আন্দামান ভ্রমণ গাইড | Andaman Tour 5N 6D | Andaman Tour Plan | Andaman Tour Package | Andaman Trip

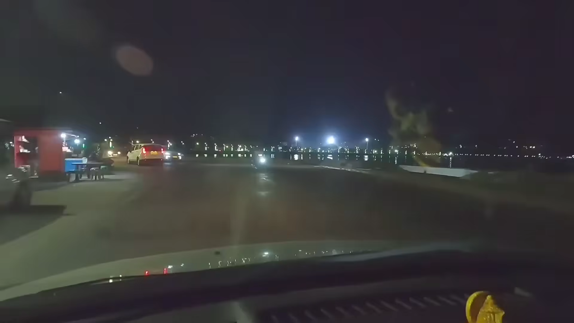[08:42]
এভাবে সন্ধ্যা নেমে আসে আর আমরাও রওনা হই সেলুলার জেলের লাইট অ্যান্ড সাউন্ড শো দেখতে।